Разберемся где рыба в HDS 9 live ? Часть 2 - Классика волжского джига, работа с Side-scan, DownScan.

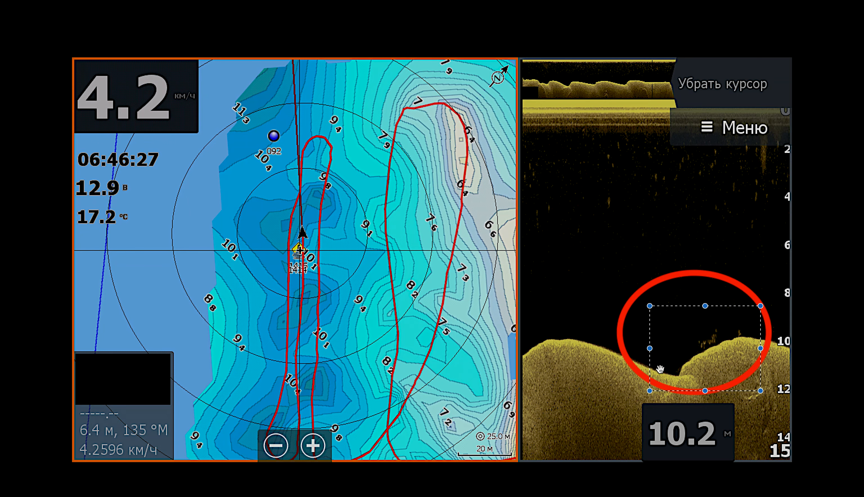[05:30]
On screen: depth 10.2 m, water 17.2°C
стоит рыба все это уже стопроцентный как бы идеальный вариант который нужно обязательно вставать разве что только остается поймать этот скрин вот видите я также делал уже постановки здесь я уже пришел скорее всего на следующий день либо уже вечером ситуация
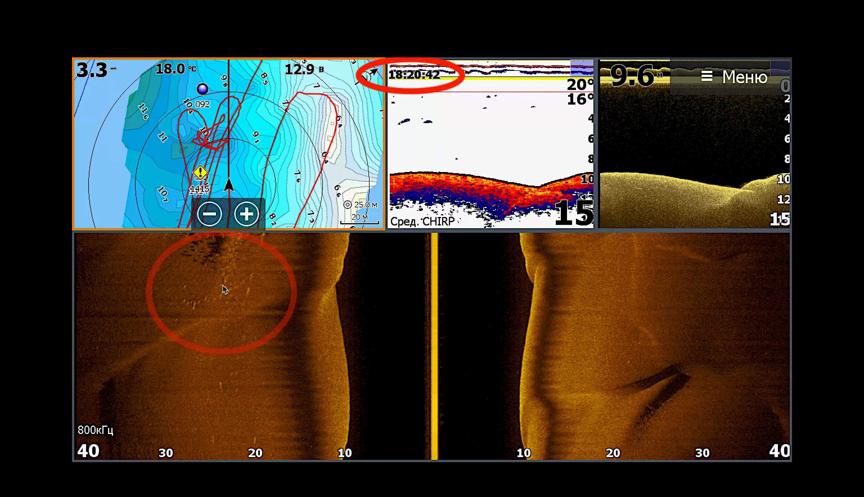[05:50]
немного поменялось но бель как осталось да вот она стоит только пришла уже новая рыба и кажется ее даже побольше
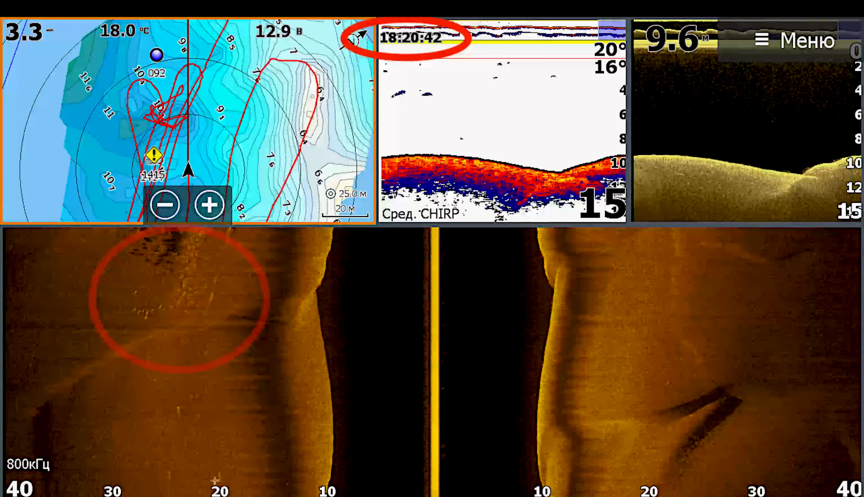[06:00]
щуки особенно для судаки стоят еще большем количестве
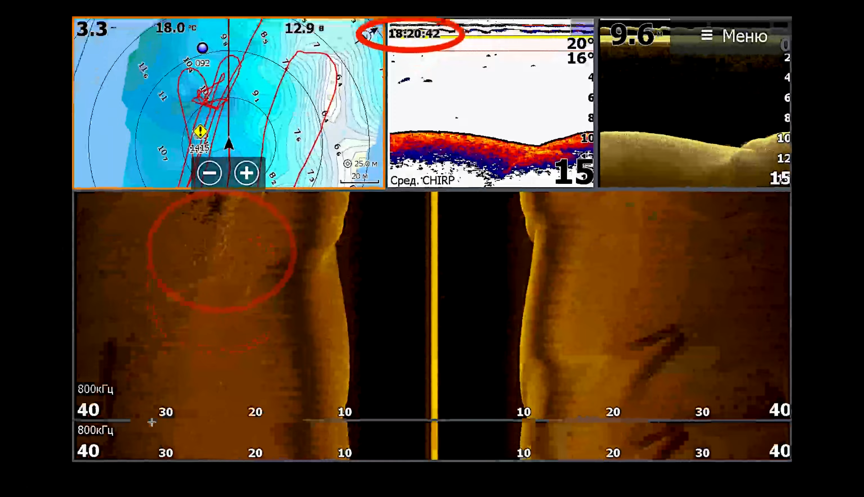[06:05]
это опять уже другой
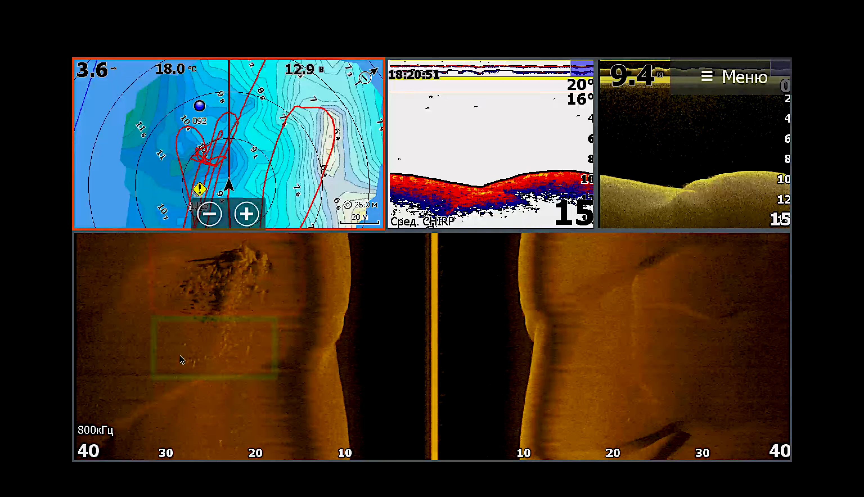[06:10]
On screen: water 18.0°C
день мы заходим на точку и снова видим классическую ситуацию
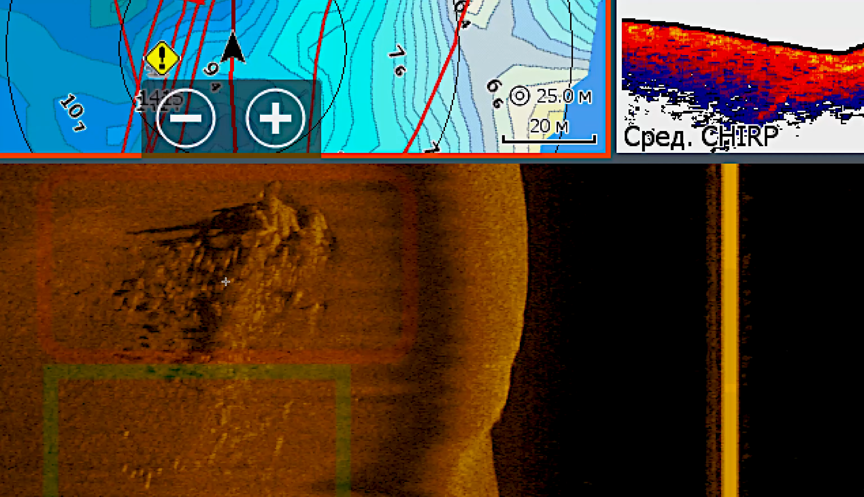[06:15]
большое количество белой рыбы вперемешку с хищником стоит
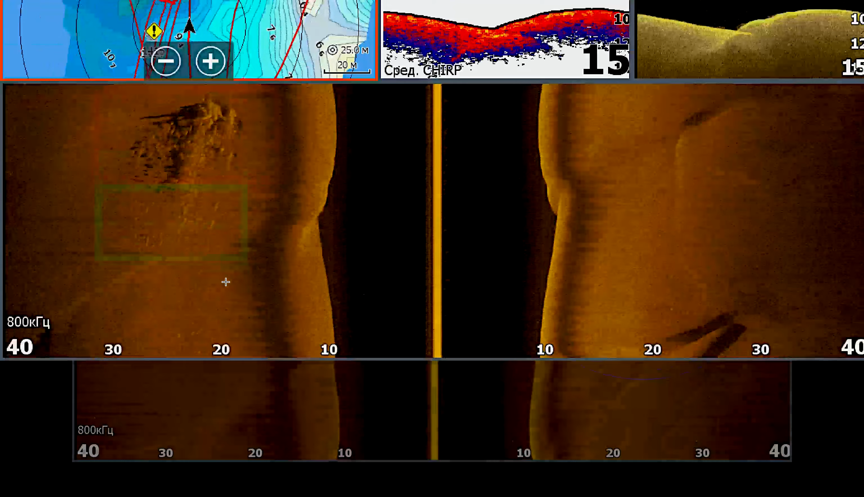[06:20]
это тоже волга опять история о том что у нас идет коряжник за ним держится рыба также ее видно частично куда он скане видом на сонаре вот она стоит
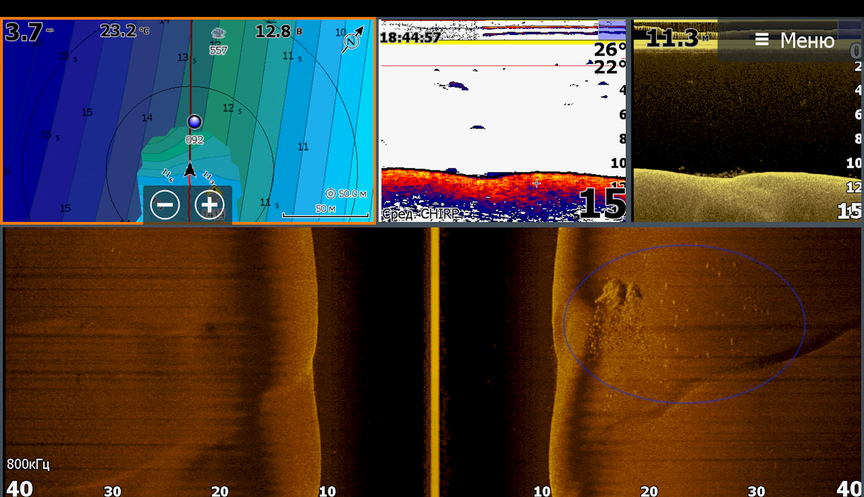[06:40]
On screen: water 23.2°C
остается только поймать как говорится также волга но уже скорее всего
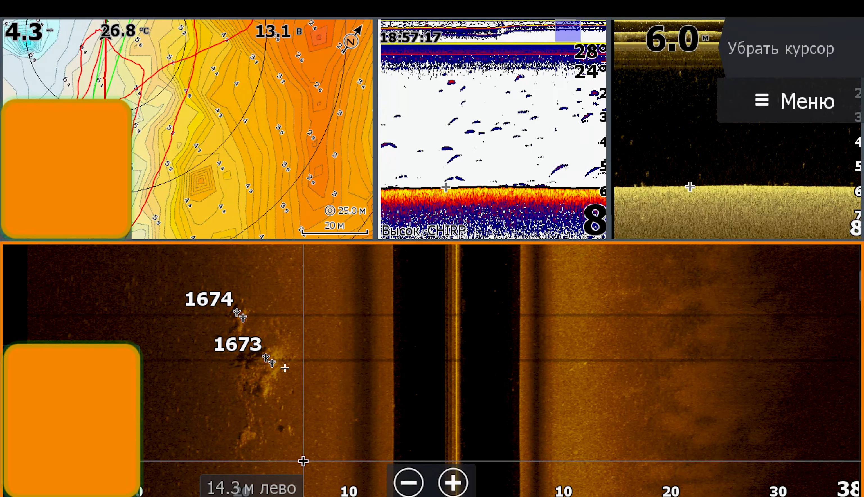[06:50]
здесь плотность на друга это не песок скорее всего потому что качество картинки намного хуже но в целом все одно и то же
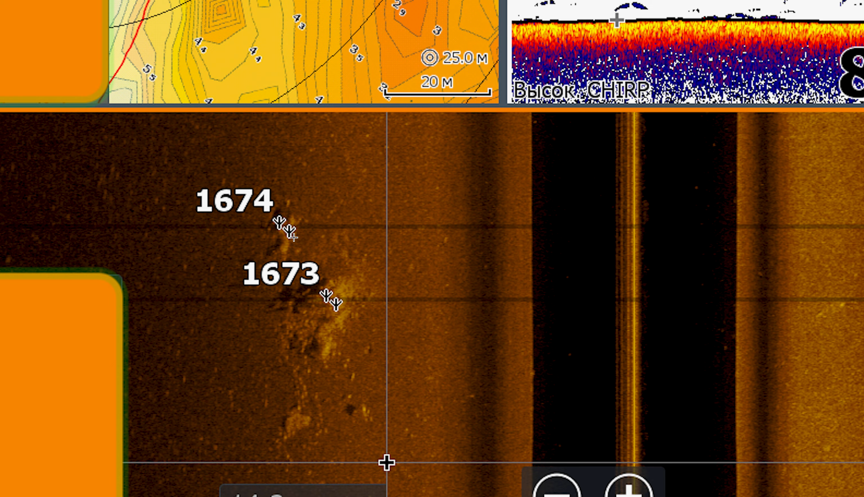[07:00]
то есть стоит коряга и за ней держится к это небольшая рыба я думаю что это наверно берши
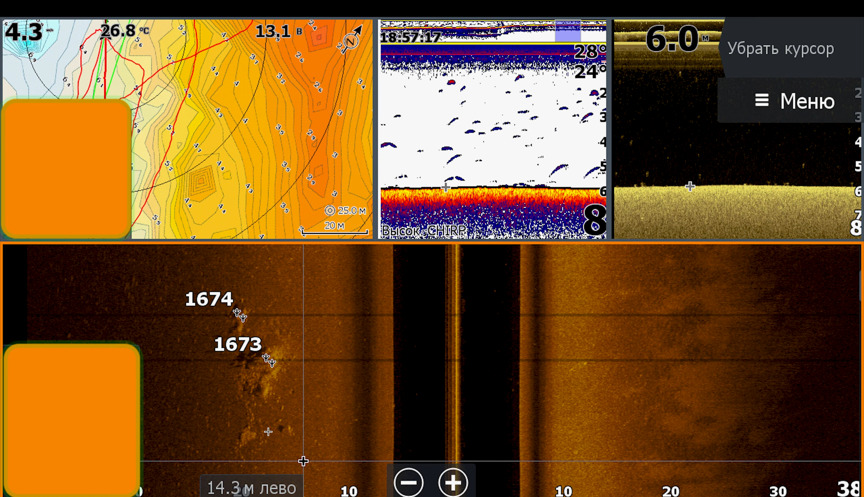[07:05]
On screen: water 26.8°C
уже не трофей точно опять классика волги шел я на новой акватории жалко от на 455 частоте не сделал снимок в общем там блока это каша но когда зашел на второй круг немножко удивился то есть глубина 13 метров 23 градуса довольно чистая вода была то есть это одни из самых
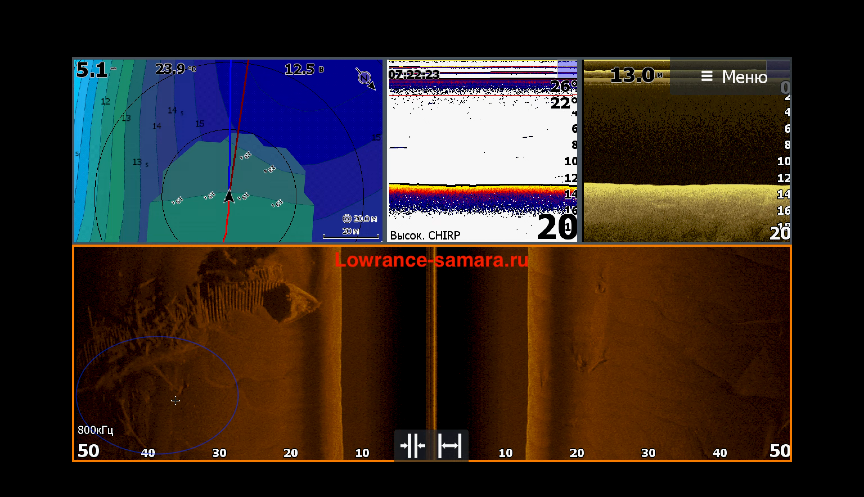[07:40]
идеальных условий да на волге когда на 800 частоте можно получить великолепную картинку и как вы видите частота составляет 800 килогерц значит это
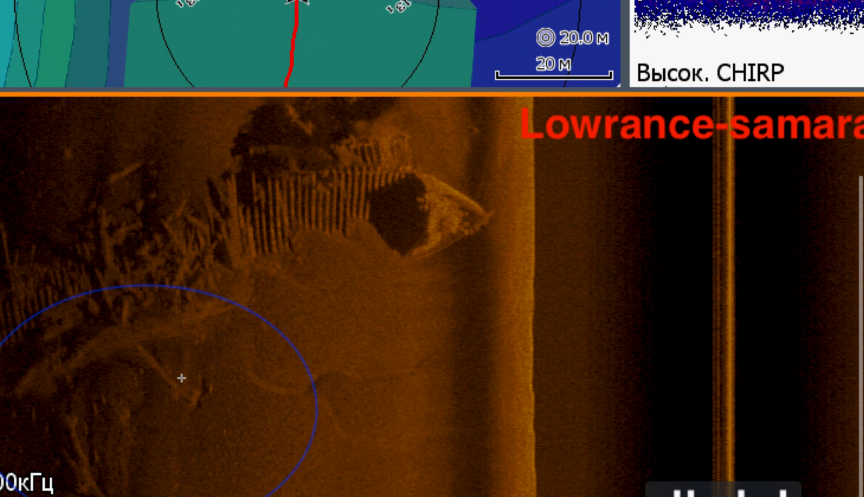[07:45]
затопленный корабль я так понимаю довольно старый деревянной конструкции
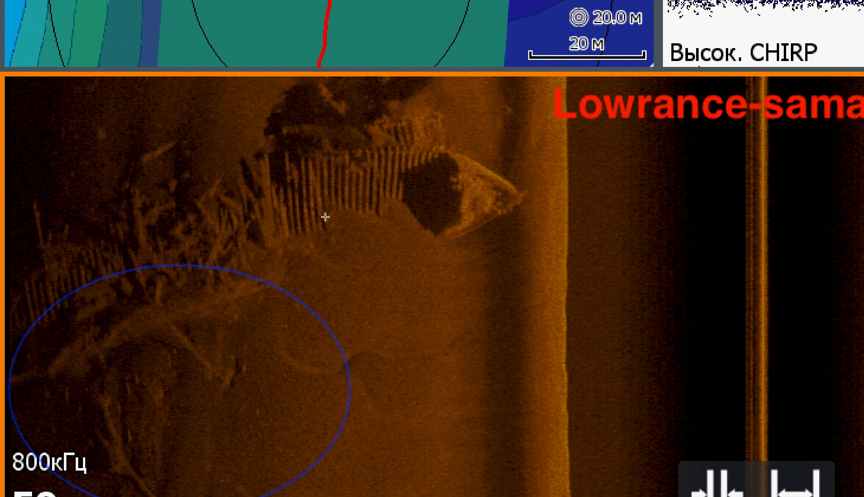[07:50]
от него остались до наборы и за ним течение опять же повторюсь сверху вниз идет да потому что самое лучшее когда вы будете заходить вверх по течению таким образом у вас и скорость будет вставлять 45 километров в час а что является идеальным показателем
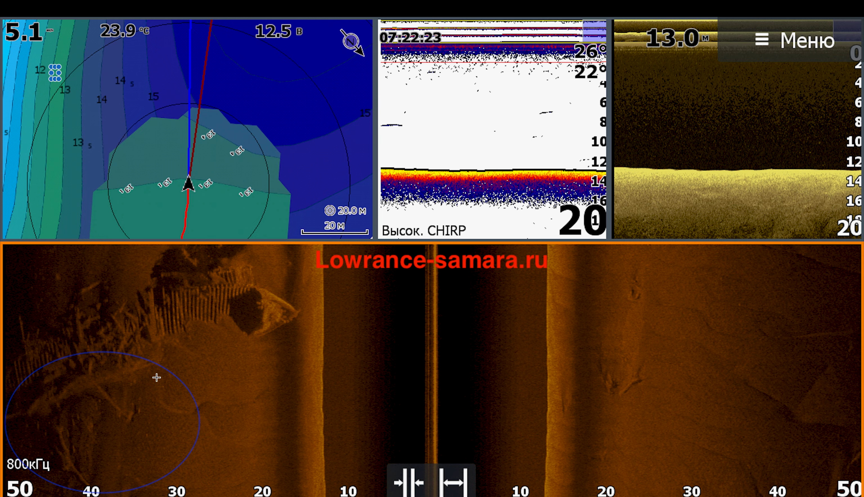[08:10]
On screen: water 23.9°C
для хорошей картинки и здесь мы видим очень много рыбы то есть она предположительно стоит где-то и здесь но по большой части она стояла тут здесь был поймана кучу судаков кучу ударов была одна из самых лучших рыбалок
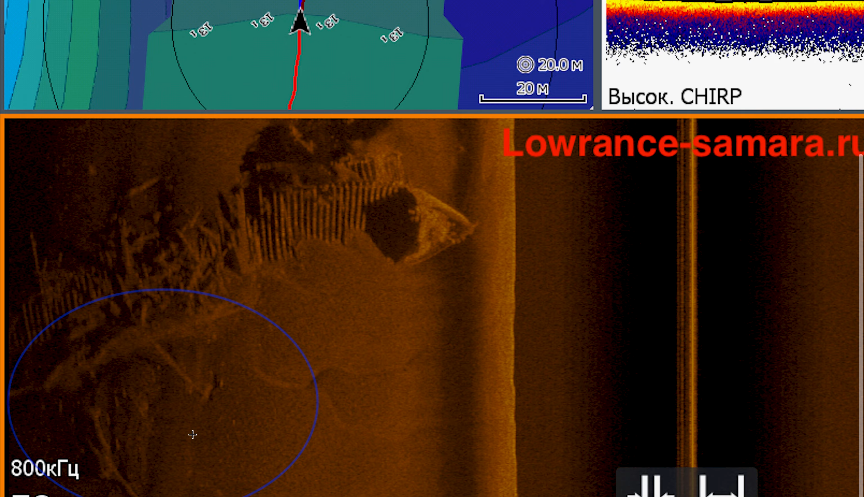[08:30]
здесь прям в количестве стояла рыба и при том